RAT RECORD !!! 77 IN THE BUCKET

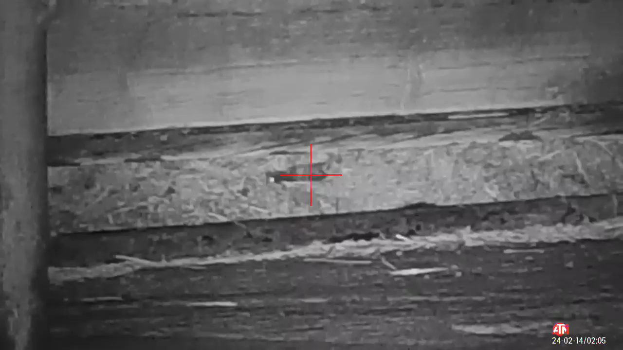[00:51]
Wasn't a Texas, but she took it hard.
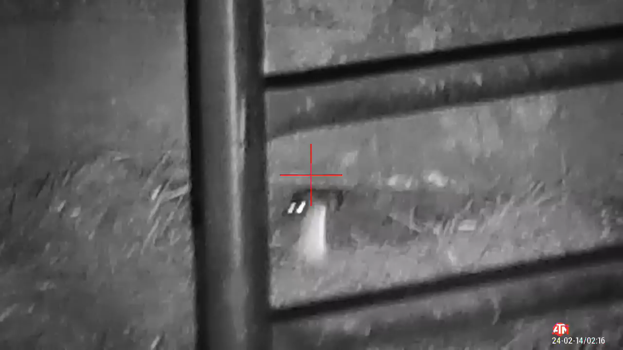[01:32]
Oh, tumbled at about 45 yards.
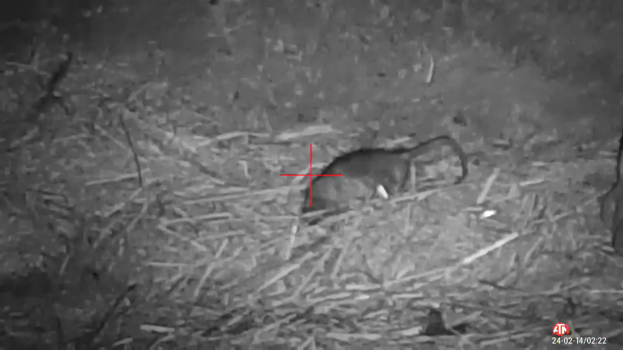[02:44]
Tumbled down into the cow crap.
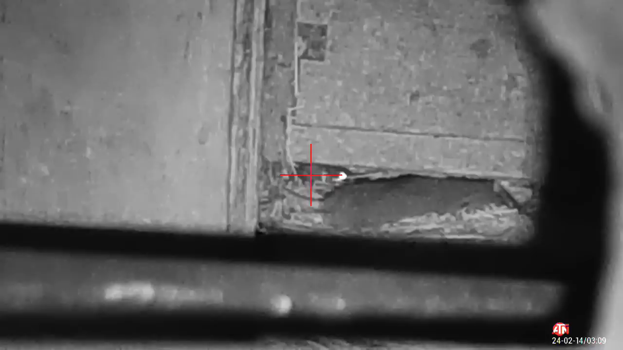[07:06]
Chan no more. Chris from the UK. Marlene. Oh, she got drilled.
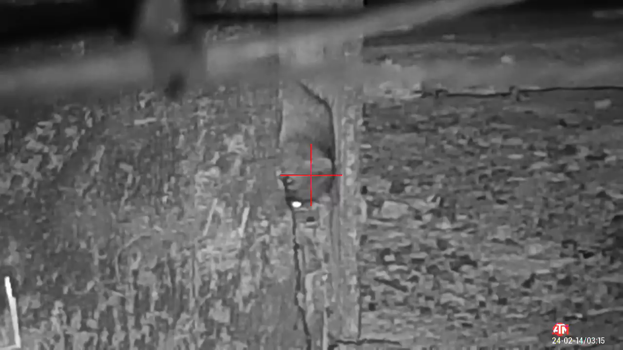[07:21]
She's got blue eyes. One blue left, one blue right. And there she goes. Right there.
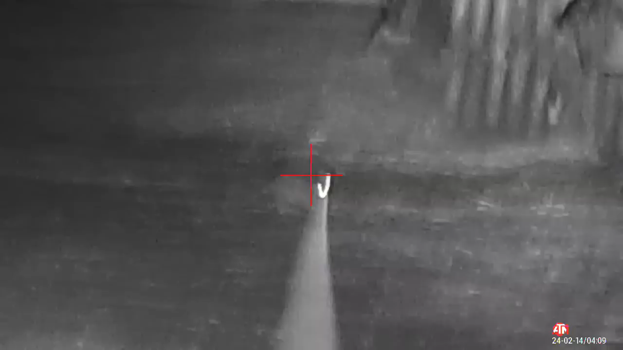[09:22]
Oh, I think that went through his eyes.
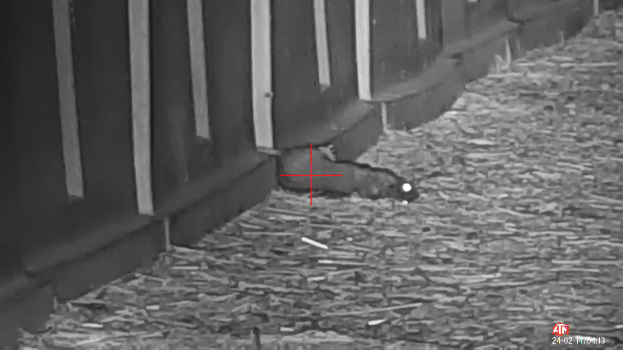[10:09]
I think the last thing that went through her mind was my pellet.
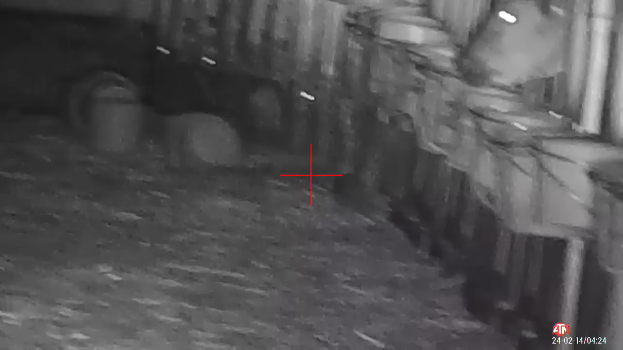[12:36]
Got a double on that one.
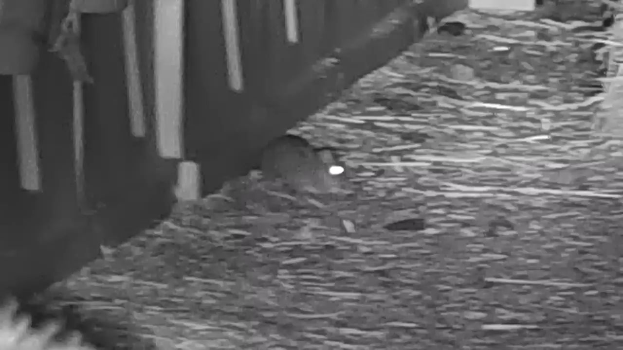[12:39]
Brett, Karen.
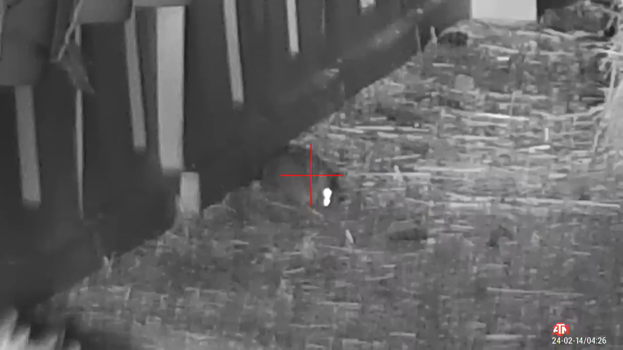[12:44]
Dooster.
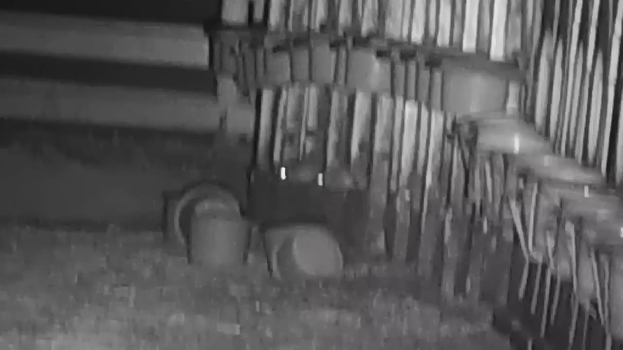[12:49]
Oh. That's like a 50-yard shot.
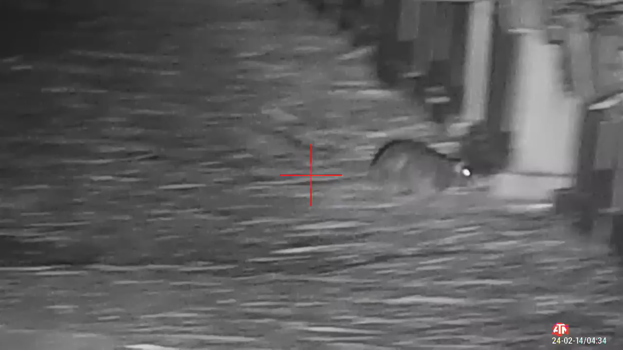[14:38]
Oh, that was a smackdown. We got the tail going.
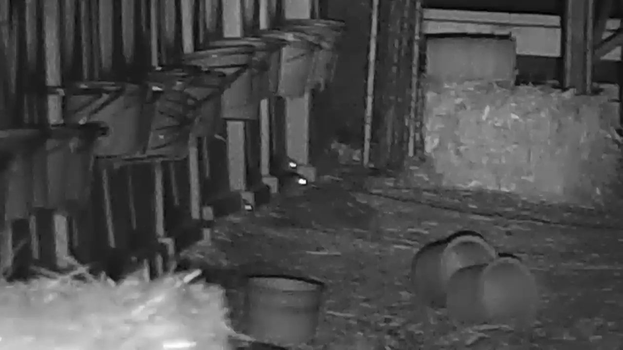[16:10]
Oh, that's like a 50-yard shot.